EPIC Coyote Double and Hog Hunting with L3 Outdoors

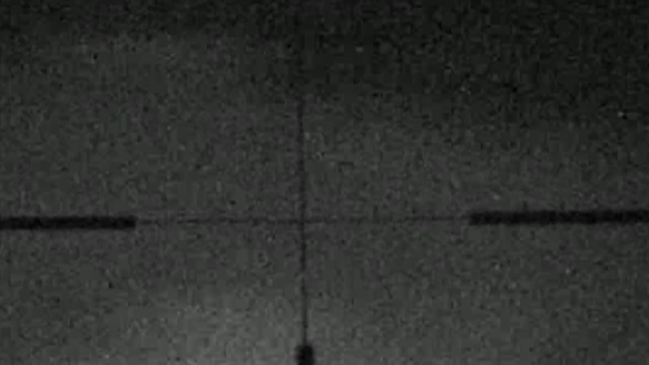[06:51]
The hog makes a run for it and Josh is confident he's made his shot count.
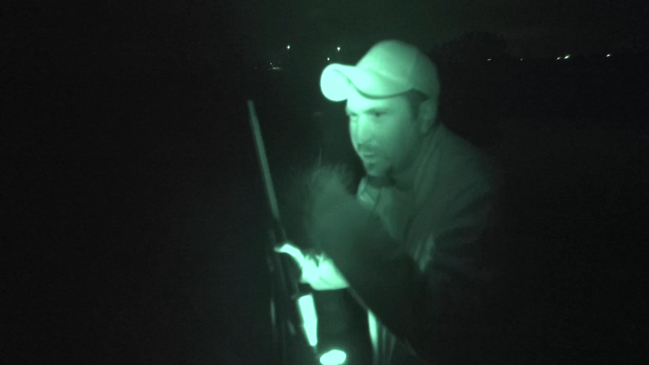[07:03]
His shot was definitely good and the hog is out for the count. He moves into the brush and finds his quarry.
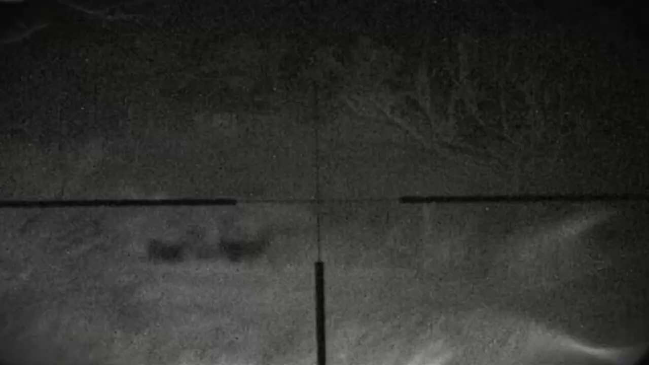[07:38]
And this pie ball sow was standing in the road.